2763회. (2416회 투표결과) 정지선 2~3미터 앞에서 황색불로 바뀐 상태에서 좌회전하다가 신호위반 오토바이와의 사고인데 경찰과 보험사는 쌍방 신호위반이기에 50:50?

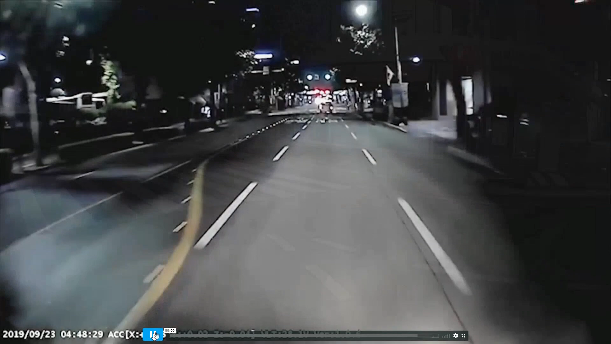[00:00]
블박차 차량은 카운티 버스입니다. 25일 승 카운티 버스. 앞에 신호등이 좌회전 신호네요. 좌회전 들어가는데 마주오던 오토바이랑 꽉! 외국인 오토바이 신호위반에 달려오다가 그런데 블박차도 여기에서, 여기서... 이때! 아, 이때 황색 신호로 바뀌었어요. 정지선이 여기 있으니까 여기서부터 조금 뒤에 있겠죠?